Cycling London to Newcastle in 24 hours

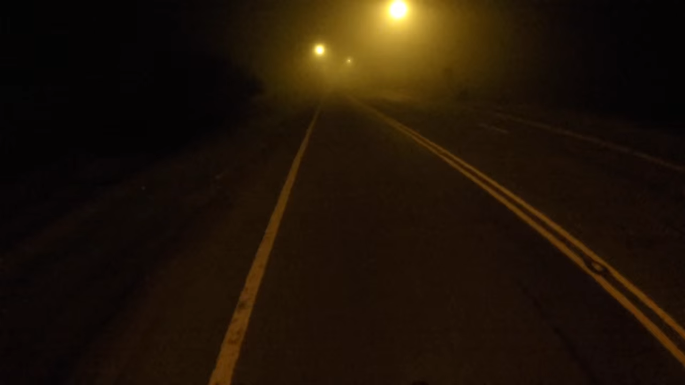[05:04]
It's what you need to get you through the night hours. Bit of caffeinated drink as well. Look at that. Halo. Pretty low point right now. Toes are getting really cold. I've seen you getting slower and slower. Oh. I just really want the sun to rise. My toes are freezing. There's just this thick mist. It's making everything wet and cold. Oh. It's getting. It's getting tough right now.